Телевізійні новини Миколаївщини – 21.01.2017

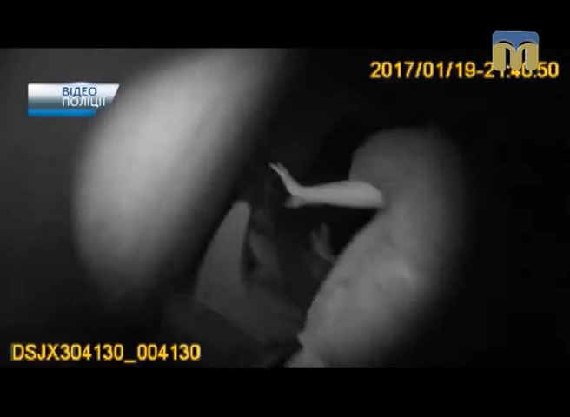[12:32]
Зі слів заявниці, власницею помешкання є вона, чоловік навіть в ньому не прописаний.
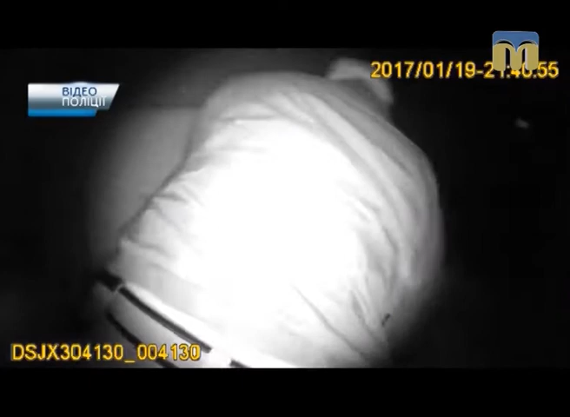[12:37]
Побачивши охоронців порядку, чоловік одразу почав висловлюватись нецензурною лайкою та поводити себе неадекватно.
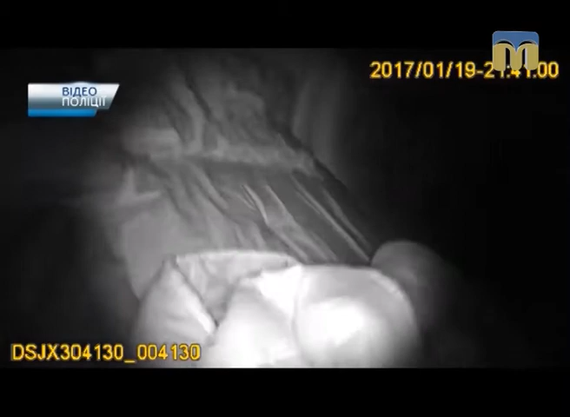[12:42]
Для припинення правопорушення патрульні одягли на нього кайданки. Під час складання матеріалів підозрюваний в нанесенні тілесних ушкоджень постійно провокував інспекторів, погрожував їм фізичною розправою та звільненням.
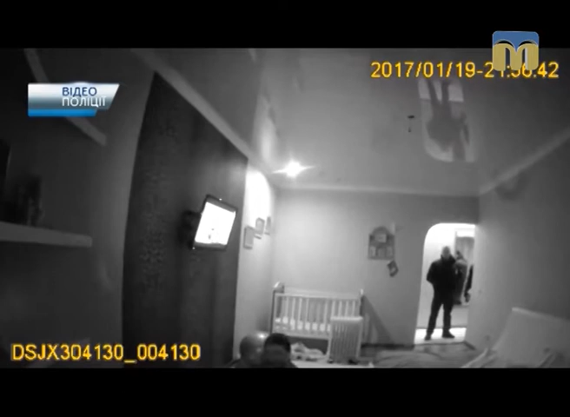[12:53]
В подальшому патрульні доставили його до відділу поліції, де поширом виявився Артур Слободянник, один з миколаївських мажорів,